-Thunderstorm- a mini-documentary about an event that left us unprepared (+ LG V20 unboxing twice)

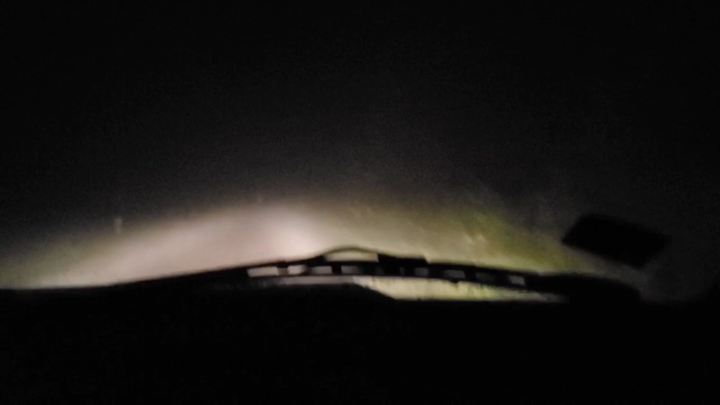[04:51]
We are driving to see if the rest of our town still has electricity. Already, it's not looking good. And it is really foggy. That's headlights.
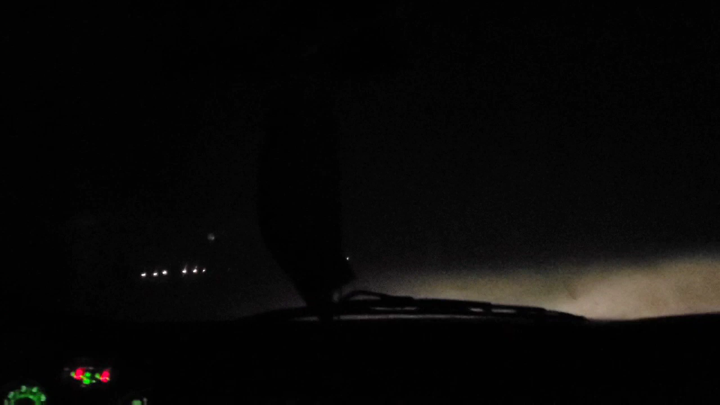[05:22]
Once again, solar lights. It legitimately looks like Omaha, at least Joyner Avenue, is also without power either. They got lights over there. They got lights over there at all. In the... Neighbors? There. Nope. Right there. In the next subdivision.
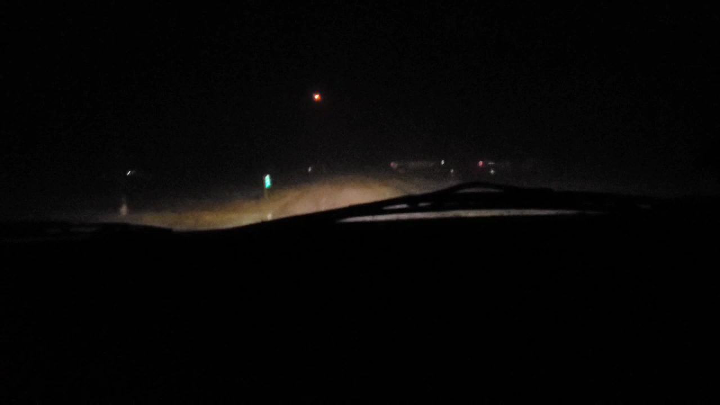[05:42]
Right over there. We got a blinking red light up here.
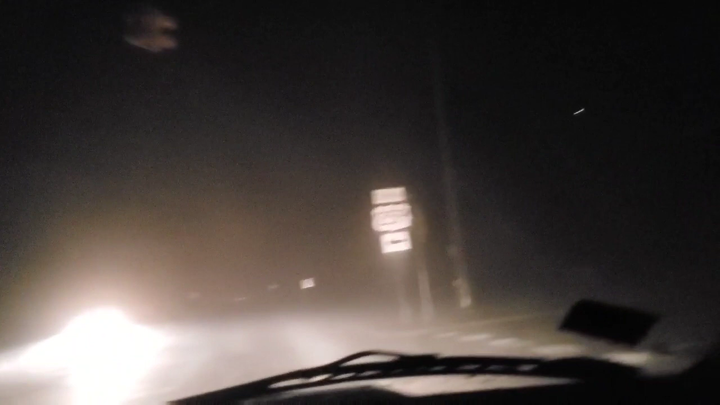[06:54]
All of Omaha is without some form of electricity. Apart from some backup and emergency lights. There's the gas station. It's hard to see in this fog. And we're coming up onto primarily Omaha. Fog is sort of lifted.
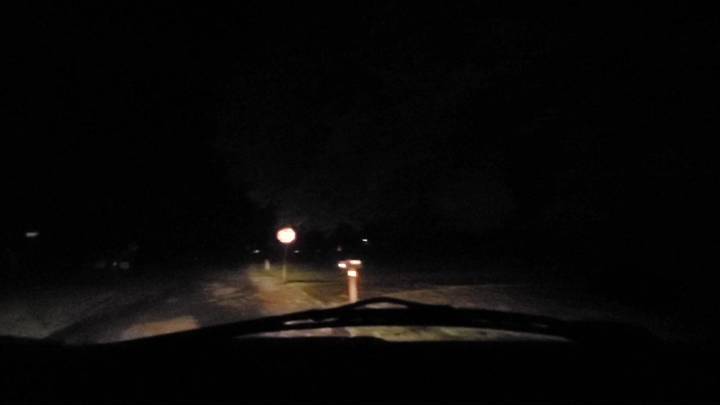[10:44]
There's some lights in that subdivision, but I think they're running off a generator or something. Yeah. This doesn't translate well on camera, but there is a lot of fire. There's a lot of fog. Actually, I think I can see how much fog it is. It's just so bad. I need to try to text Todd.